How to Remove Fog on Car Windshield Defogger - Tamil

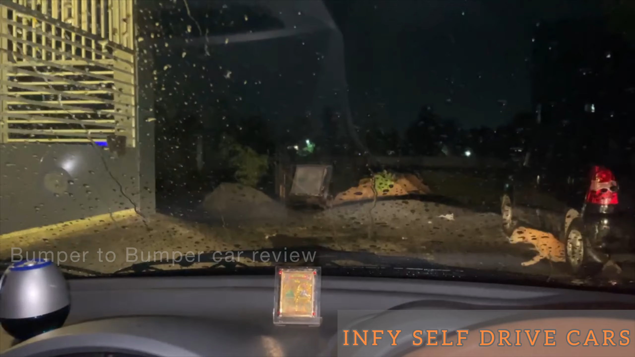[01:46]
In the park, there is a lot of fog. There is a lot of fog.
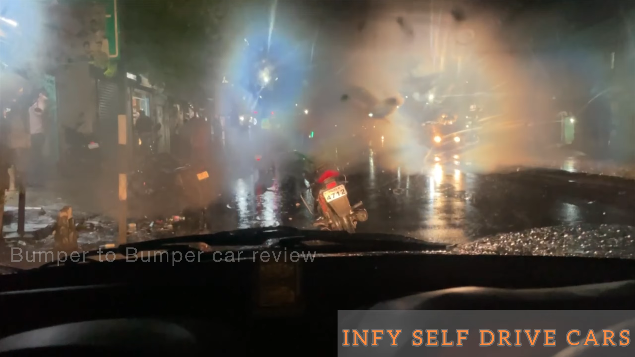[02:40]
The AC switch is off. The AC switch is off. It is clear.